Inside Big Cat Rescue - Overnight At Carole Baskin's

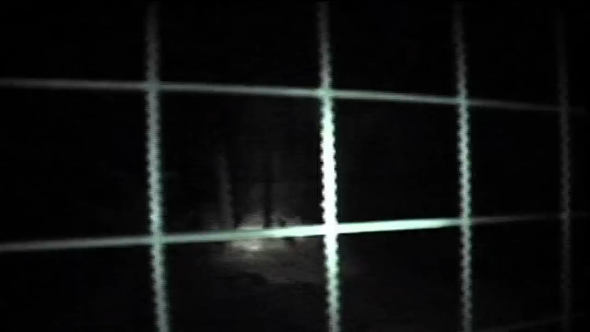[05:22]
In pitch darkness, visitors take a guided tour of the cat habitats.
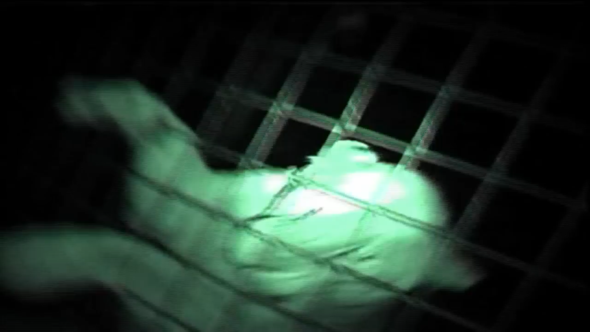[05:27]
This once-in-a-lifetime opportunity allows guests to see felines in their nighttime environment.
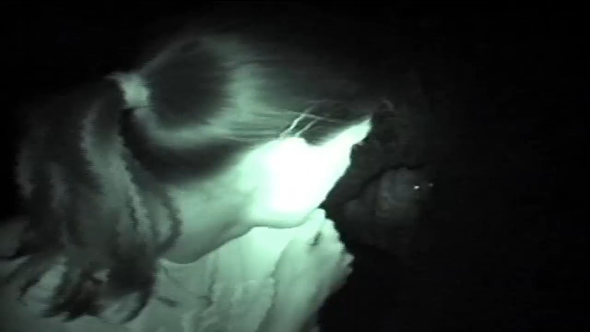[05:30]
For Carol Lewis, these unusual visitor encounters are the sanctuary's monetary survival.